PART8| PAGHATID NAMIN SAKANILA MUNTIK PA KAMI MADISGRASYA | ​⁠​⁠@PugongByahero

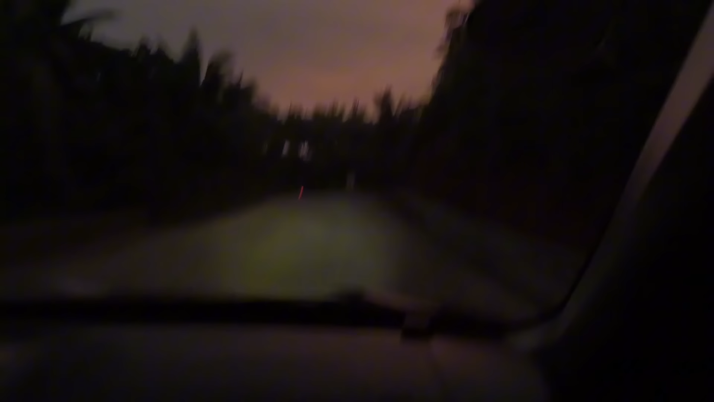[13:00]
Grabe ito, kararating lang namin. Abot na kami na halos 7 PM. Dilim na talaga oh.